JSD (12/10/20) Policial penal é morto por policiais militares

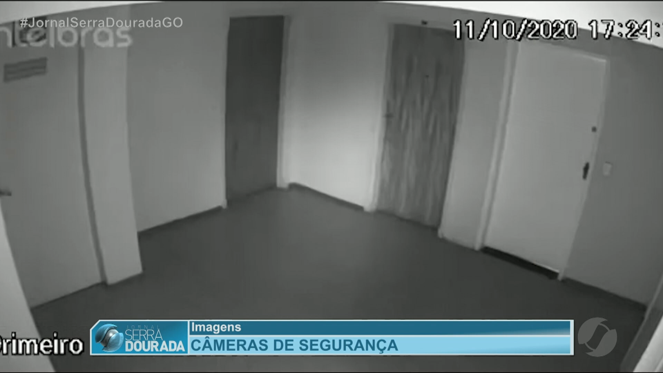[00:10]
Ele é o que sai do elevador primeiro e abre a porta do apartamento.
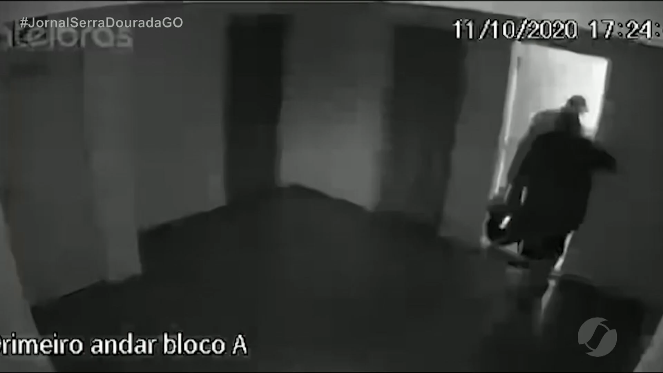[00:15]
O servidor da diretoria geral de administração penitenciária e um amigo entram e deixam a porta aberta.